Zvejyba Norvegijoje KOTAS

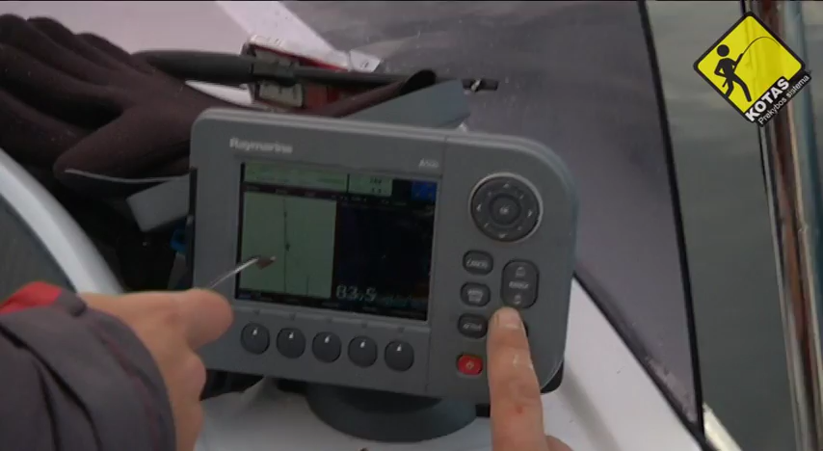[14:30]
Atžymėtos žuvingos vietos. Kas yra svarbiausia?
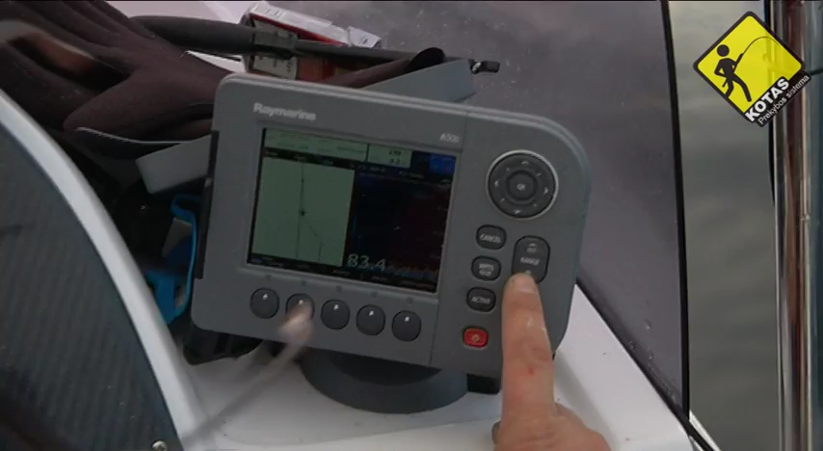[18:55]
Menkių paiešką pradėjome 40 metrų gylyje ir gana greitai sulaukėme pirmųjų kibimų. Abu sudarėme žvejojome būtent su guminiais masalais.
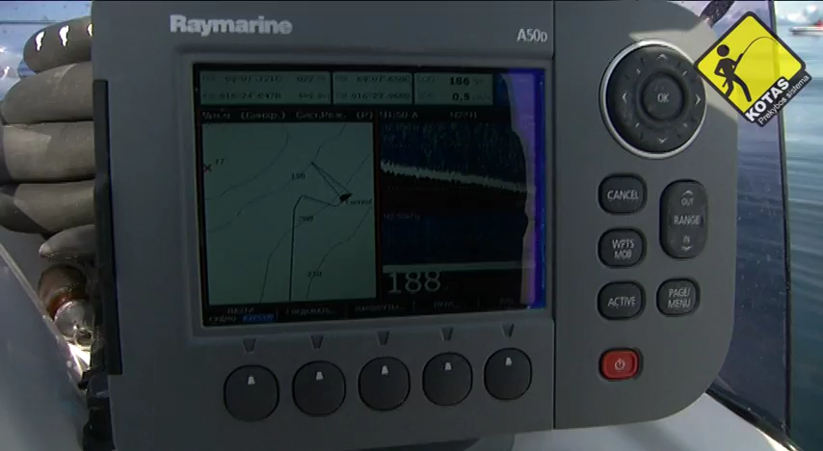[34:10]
Būna, kad toj duobėj kalnas stengtis visą laiką dreifuoti nuo kalniuką, aš bandau varyti į gilumą arba iš gilumos į viršų.
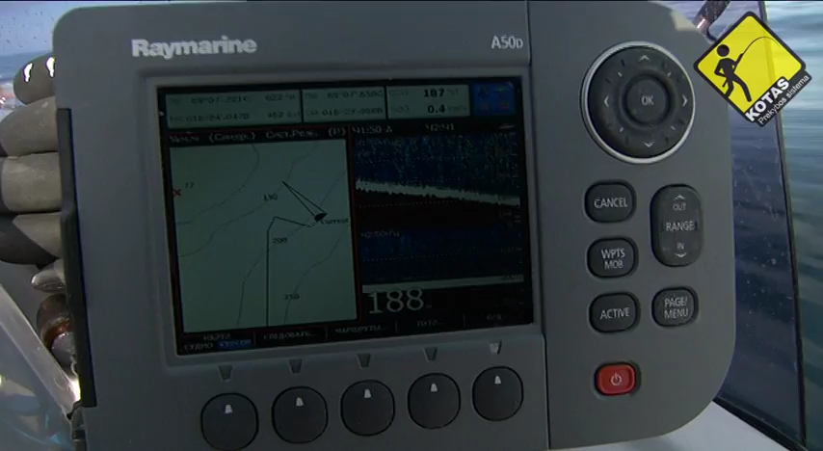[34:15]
Jis dažniausiai, kaip ir paprastie šeriai, mėgsta stovėti palei kalniukus.